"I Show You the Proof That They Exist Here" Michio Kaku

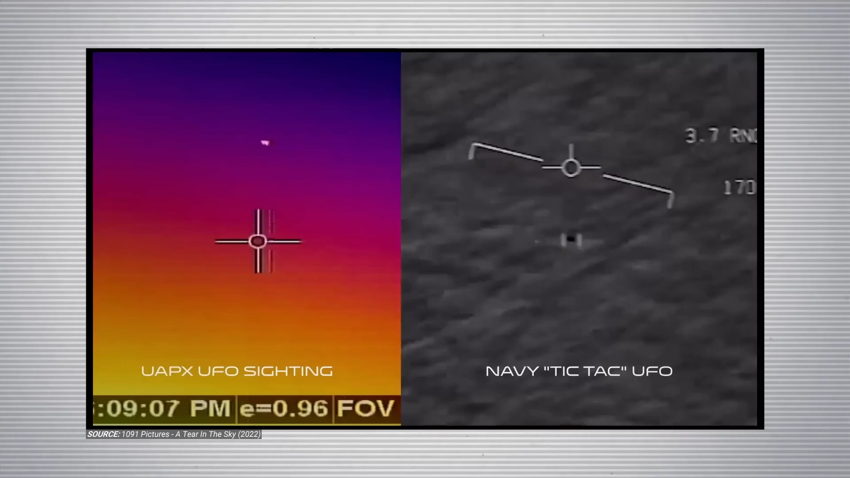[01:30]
Maybe. Caught on our cameras. That's incredible.
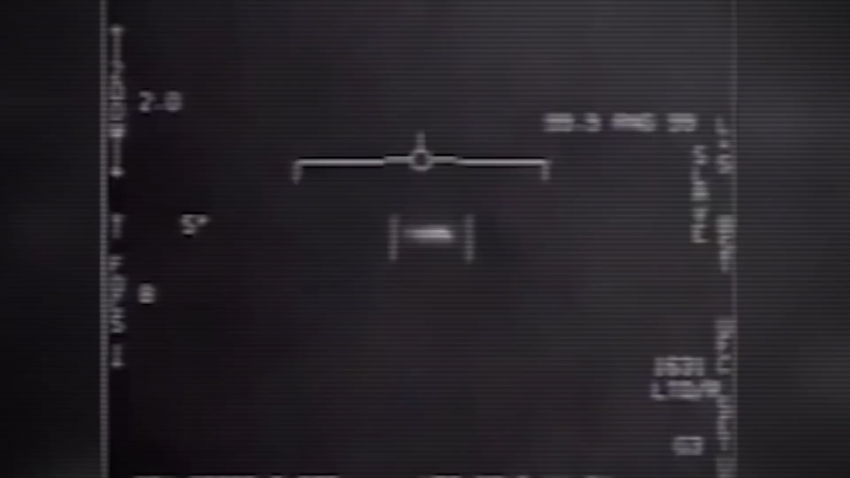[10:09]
And there you have one of the escort ships with the latest spy one radar capability beginning to pick up some sort of weird anomaly.
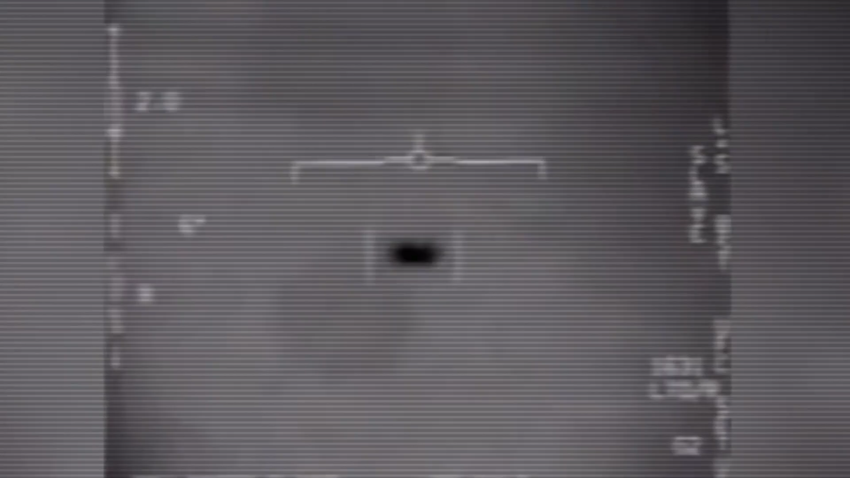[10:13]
And both are now looking at some sort of object. We'll call it an object coming in from 80,000 feet and within within less than a second, now hovering 50 feet over the water. They get vectored to, to the area.
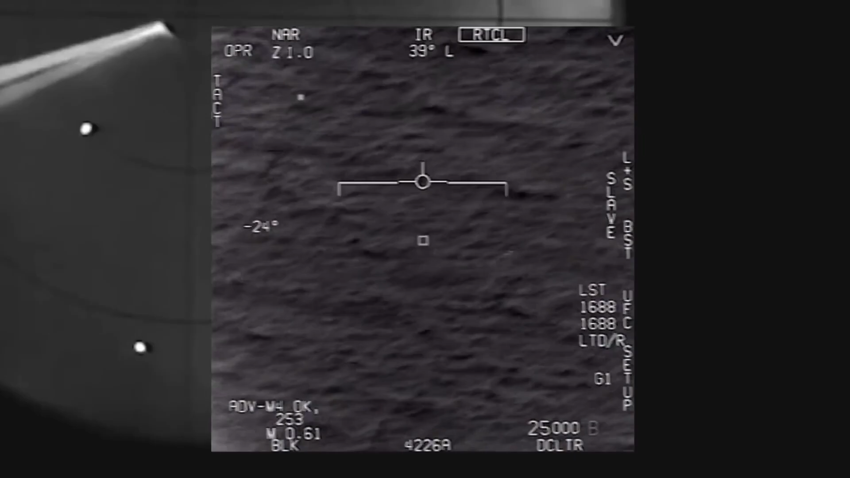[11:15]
this object now is picked up once again on radar, 60 miles away.
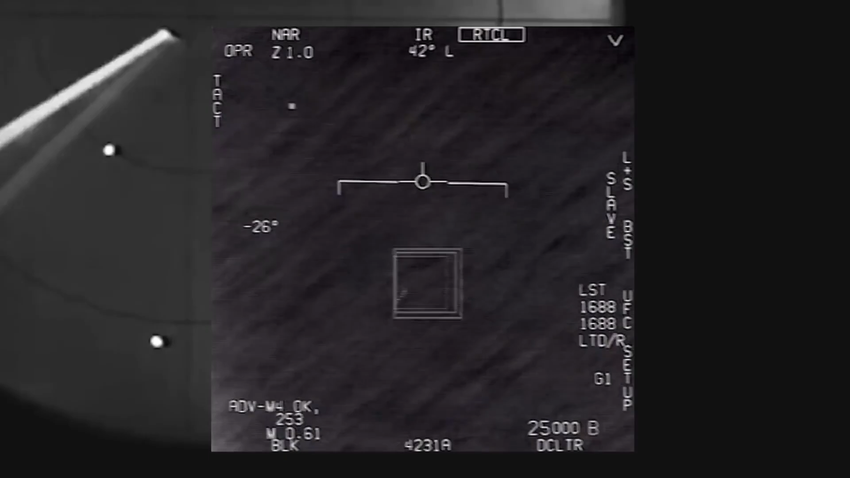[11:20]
When you look at this video, a couple of things to the trained eye, you'll begin to notice. First of all, is the, the telemetry that you see on the screen is altitude.
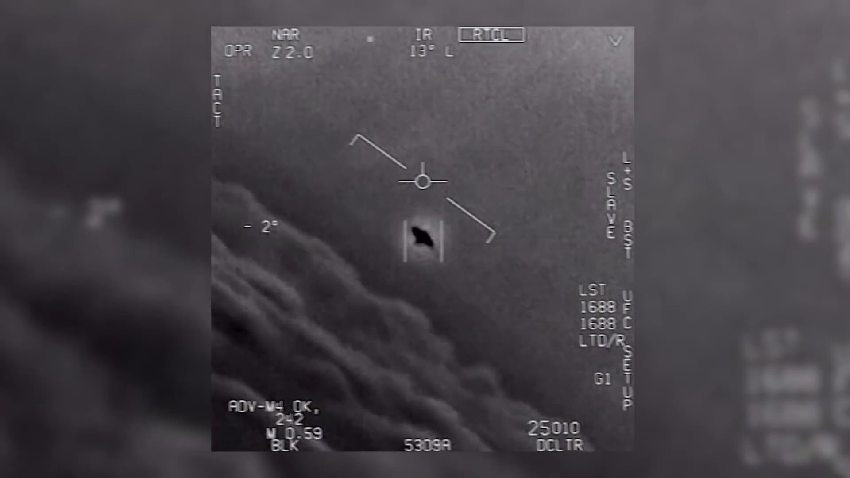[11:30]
Now, when an aircraft banks 90 degrees, you hear what they say, wow, this is compelling. And the thing is rotating. Well, not only is it rotating, but it's not losing lift.
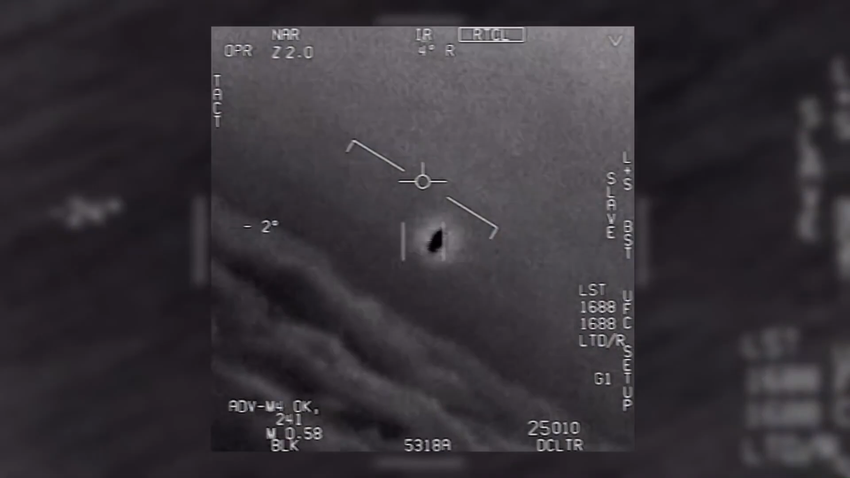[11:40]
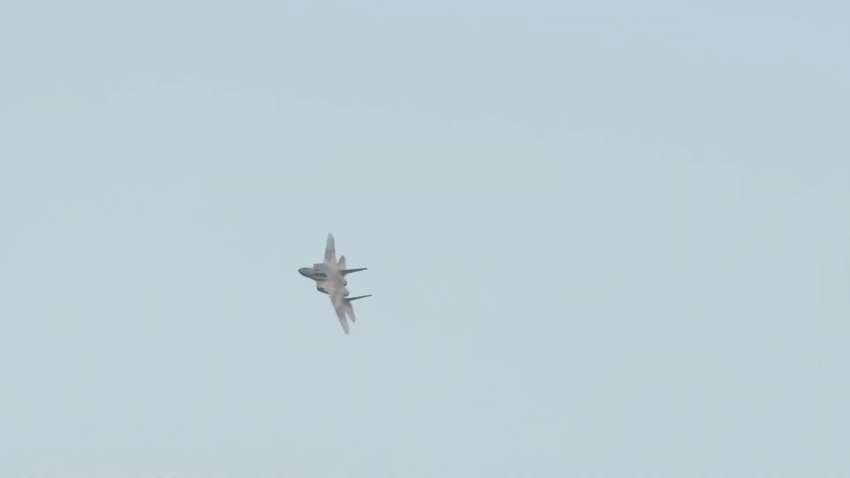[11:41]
So aircraft that have wings, whenever you're going to do a bank, and you're going to turn, when you do that, you lose lift and you lose altitude. And yet, this is not losing altitude. And as you hear them say, it's going 120 knots against the wind, right?
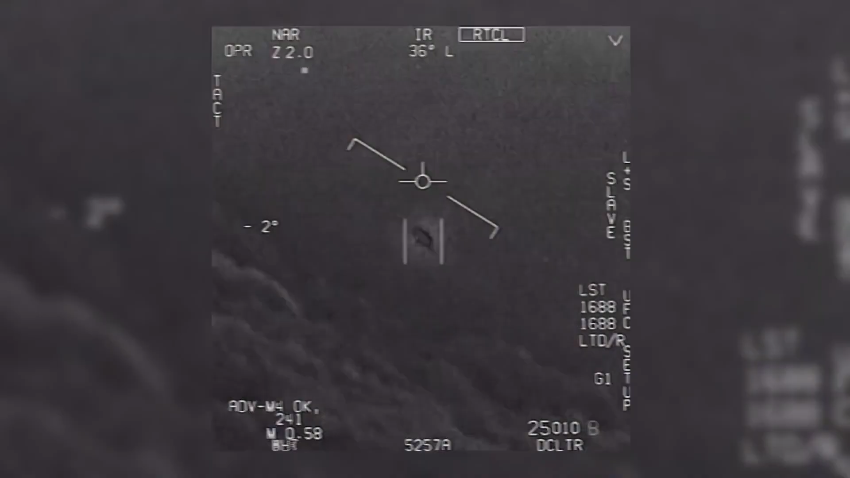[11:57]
So we're not talking about a balloon at 25,000 feet.
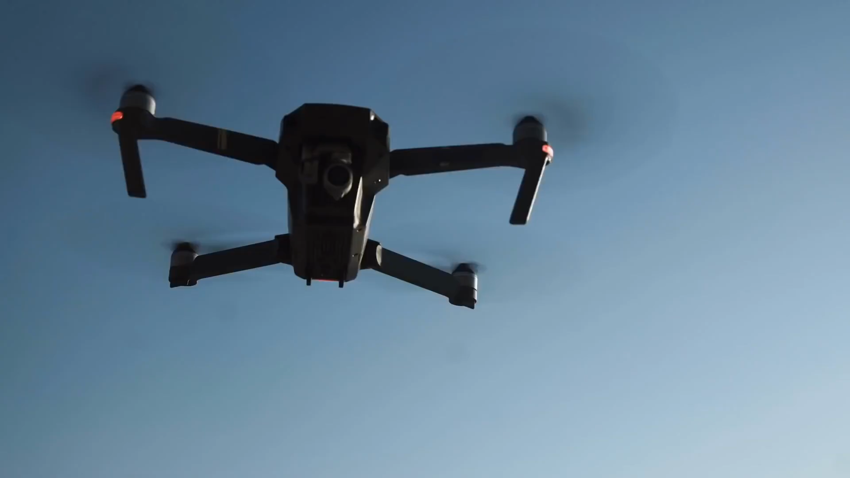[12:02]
We're not talking about a quadcopter or a drone.
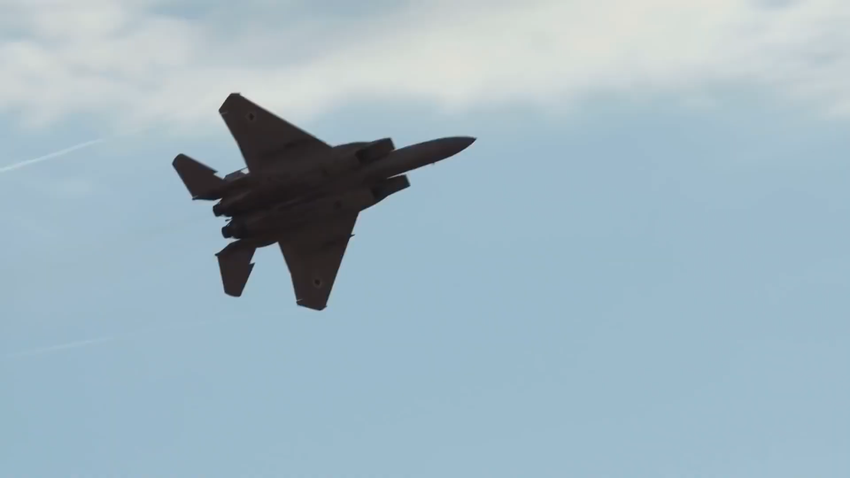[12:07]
And we're not talking about an aircraft. And if you look at that, it doesn't really look like an aircraft, does it?
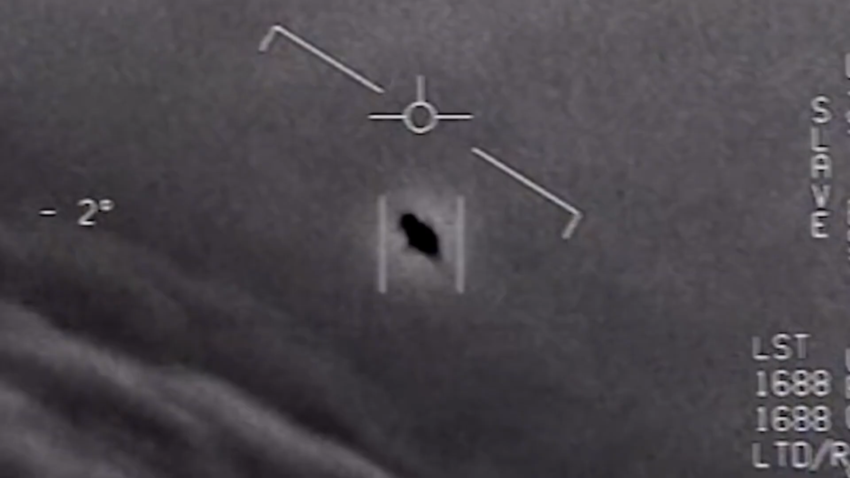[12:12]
It looks, looks peculiar. It looks almost like a, like a top. And then furthermore, what you don't see on the video, but you hear it in, in the exasperation of the pilots, is that there's a whole fleet of them.